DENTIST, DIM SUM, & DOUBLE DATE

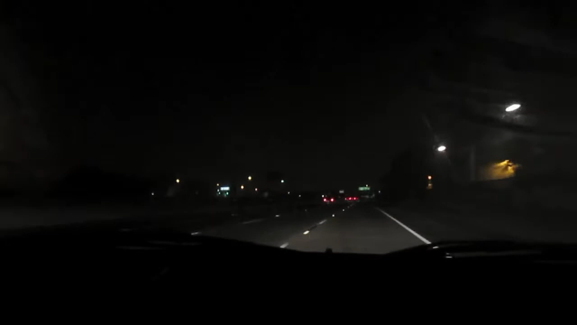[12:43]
Foggy, babe. Oh no, wait, there's a dip. You gotta stop.